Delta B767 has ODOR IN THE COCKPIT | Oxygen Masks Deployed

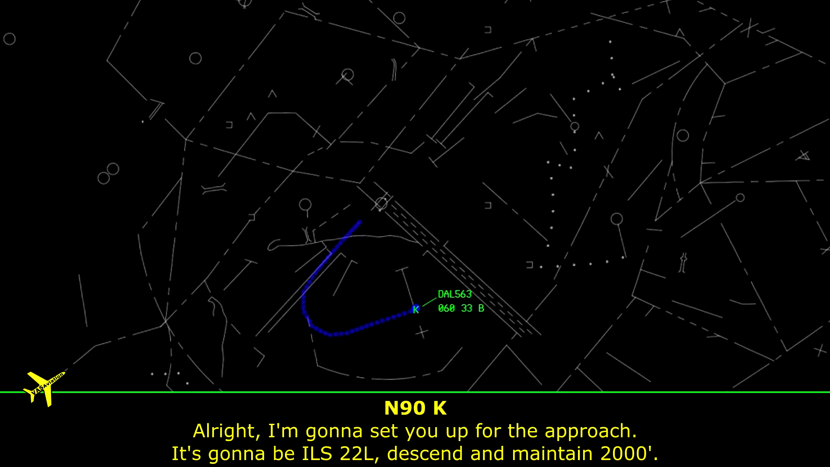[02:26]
Okay, I'm going to set you up for the approach. It's going to be an ILS 22 left. Descend and maintain 2000.
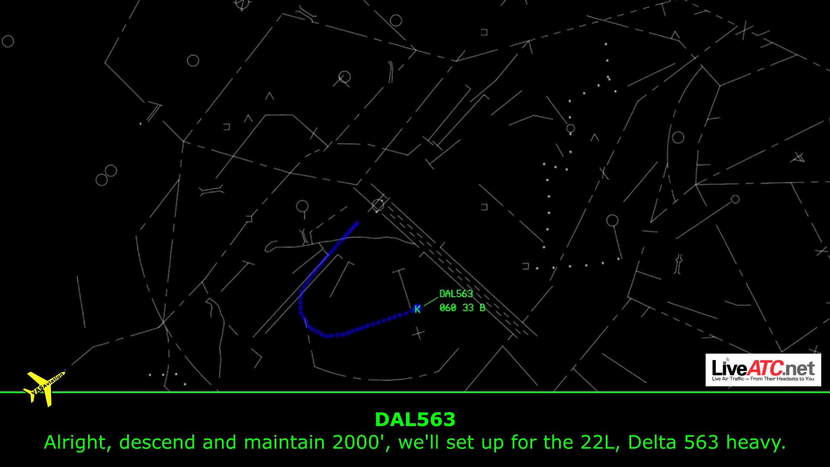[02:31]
All right, descend and maintain 2000. We'll set up for the 22 left, Delta 563 Heavy. Delta 563 Heavy, just let me know when and I'll turn you towards the approach.
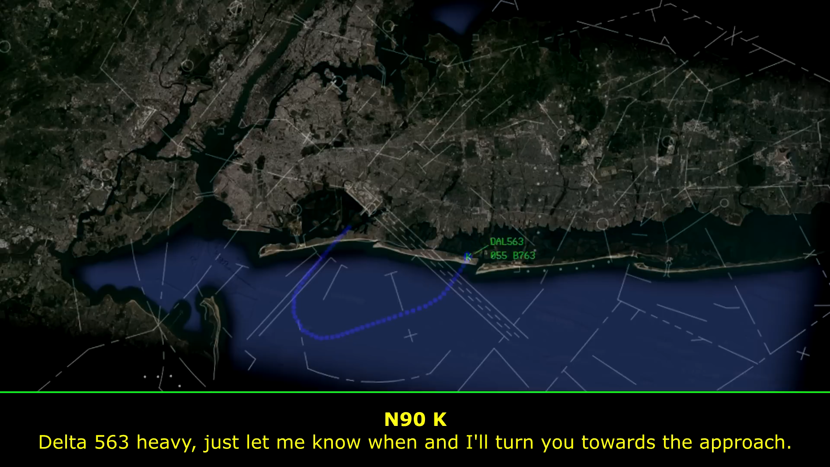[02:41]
Delta 563 Heavy, copies off, stand by one.
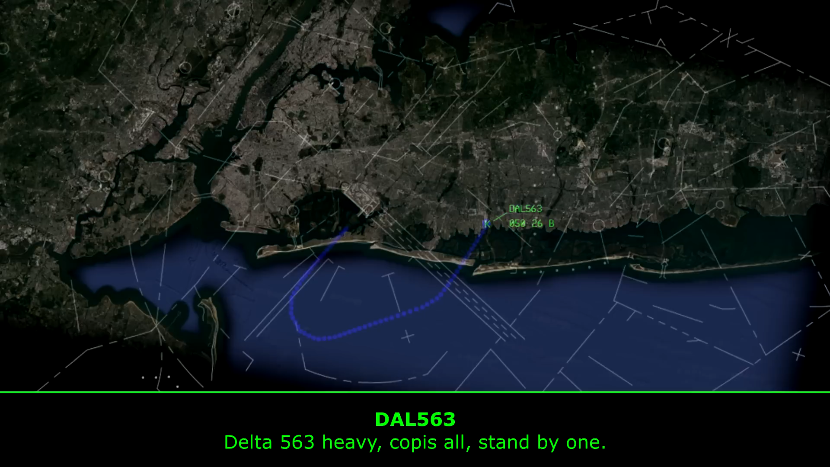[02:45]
Delta 563 Heavy, turn left heading 270. Left 270, Delta 563 Heavy. Delta 563 Heavy, any updates? Yeah.
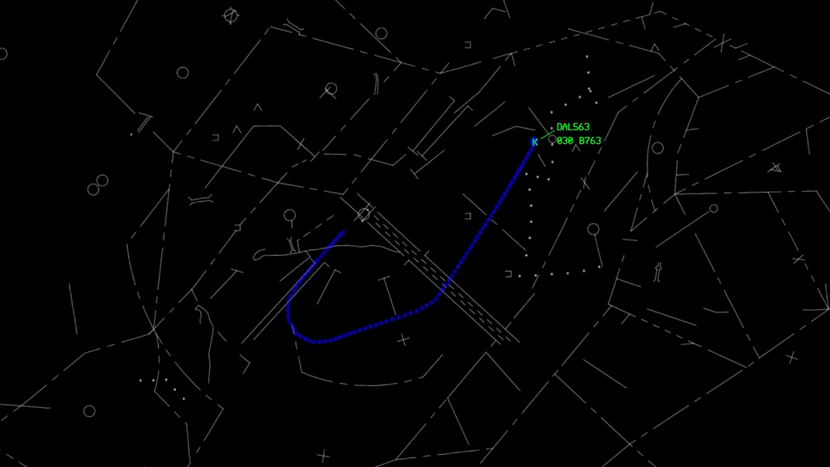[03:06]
Delta 563 Heavy, we're ready for the approach. Delta 563 Heavy, very good.
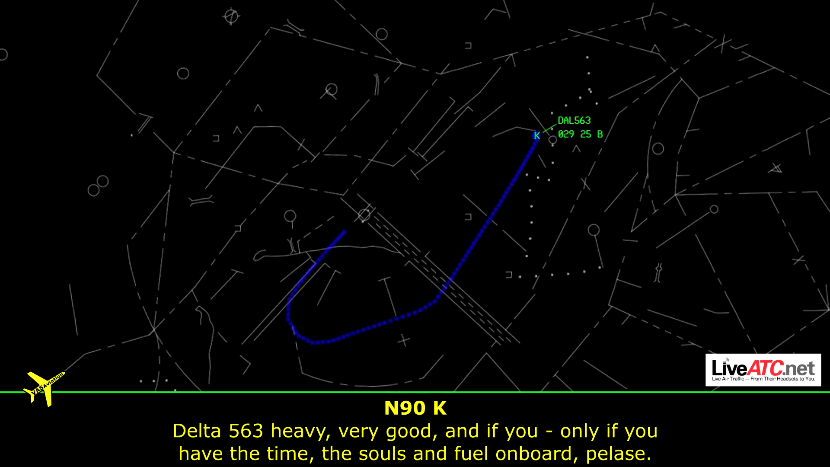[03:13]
And if you, only if you have the time, the souls and fuel on board, please. We have 69.5 and a 206 fuel souls aboard Delta
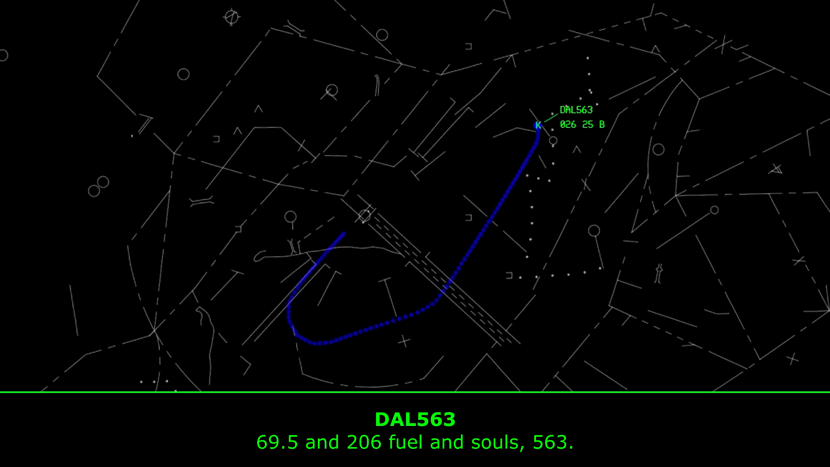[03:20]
563.
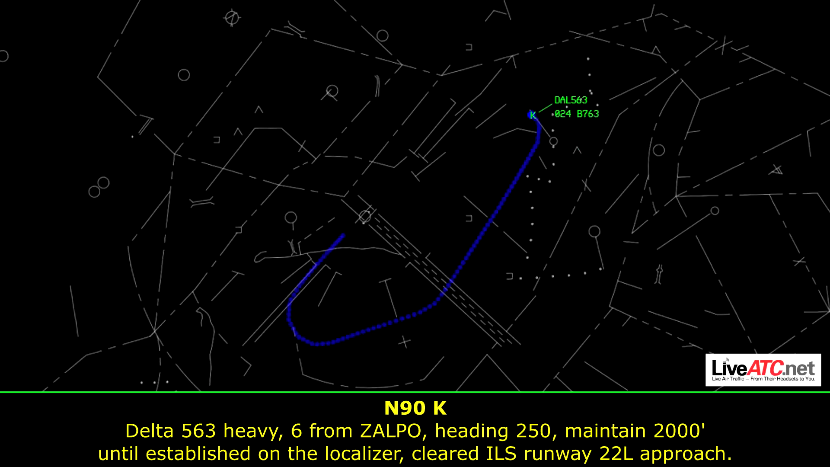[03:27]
Delta 563 Heavy, 6 from Alpha, heading 250, maintain 2000 until established on the localizer, cleared ILS runway 22 left approach. Yeah, say again for Delta 563 Heavy. The 563 Heavy, flighting 250, cleared ILS runway 22 left approach, maintain 2000 until established.